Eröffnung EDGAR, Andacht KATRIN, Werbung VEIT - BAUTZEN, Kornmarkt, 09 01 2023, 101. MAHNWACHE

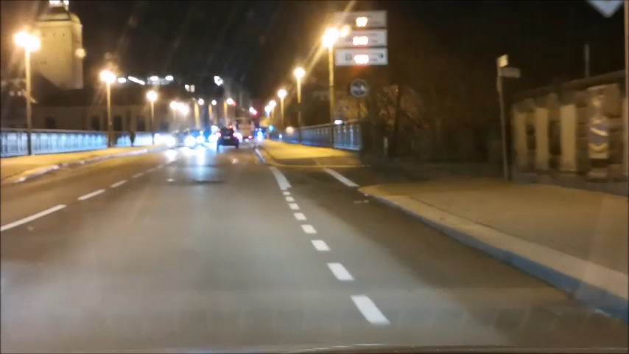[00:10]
auf zur mittlerweile 101. Mahnwache. Jetzt über die Friedensbrücke in Bautzen. Mahnwache für Frieden, Freiheit, Selbstbestimmung und Souveränität. Thema Frieden wieder ganz aktuell geworden. Meiner Meinung nach müssten mehr Menschen Gesicht zeigen von den Friedensbewegungen, wie es sie mal früher gegeben hatte.